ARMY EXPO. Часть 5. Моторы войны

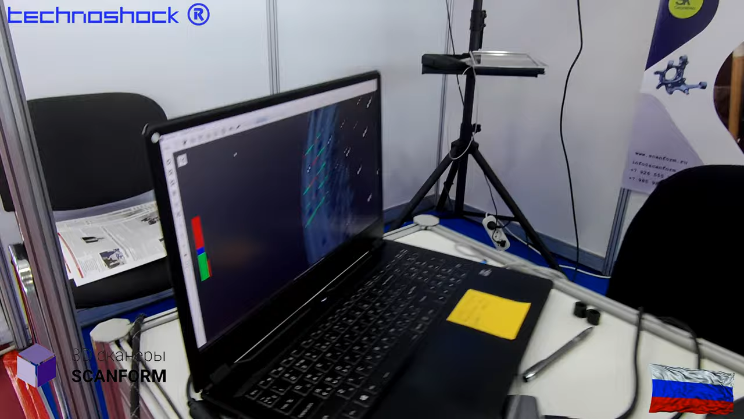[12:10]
Конструктор создает CAD-модель и получает техническую документацию для производства такого же изделия.